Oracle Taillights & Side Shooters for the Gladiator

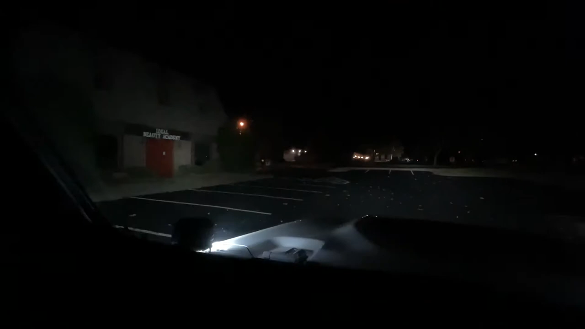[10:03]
quite a bit brighter see over there as well again these are my ditch lights for deer and so on and so forth also trail riding if you want to see where you're going to turn but you can see it really lights up the night and those side shooters are right there there's those are what's really reflecting on the hood so what i'm going to do is take some black vinyl and tape off the inside